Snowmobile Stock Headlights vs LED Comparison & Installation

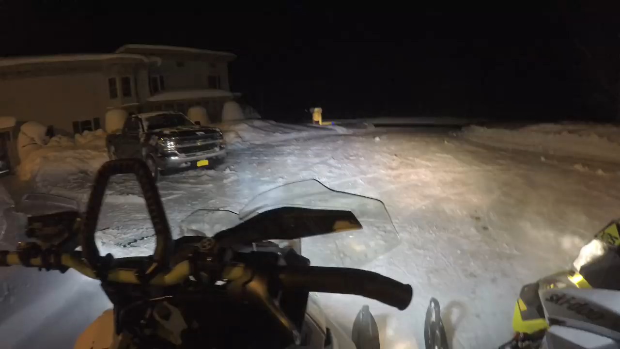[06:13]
The new light bulbs? Absolutely. I mean, you can just see the reflection off the snow, it's definitely lighter. It's a lot crisper, now, too.
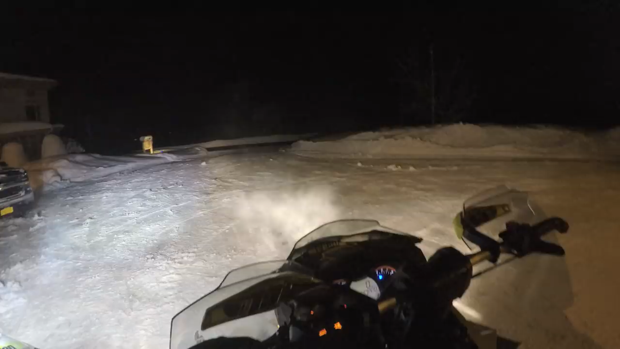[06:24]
Now, his high beam stock, and then high beam with these bulbs, that's a big difference. Huge. Big difference there, guys. Okay, but now put them back down off a low beam. Now when you put on the auxiliary, that's getting pretty impressive. But it still sees a little brighter. Yeah. On with the light bulbs on the free ride, doesn't it? It's pretty darn close, but wow.